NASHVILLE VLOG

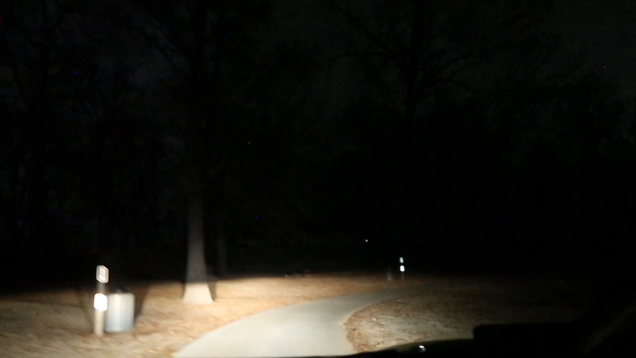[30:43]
Why is there just, oh, there's a, why are they leaving their food out with it, first of all? There's freaking badgers. Tara, we're all by ourselves over here. Gosh. Tara, I'm actually scared.
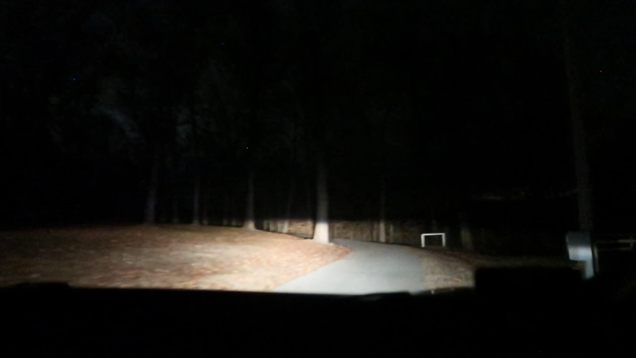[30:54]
No, there is a site booked beside us. So there's people near us. I don't even know if I'm on the road right now. Is this the right way? Where are we? We're Tamara. This looks so eerie on camera. Oh my gosh, where's our site? Is this a road? Is this a road?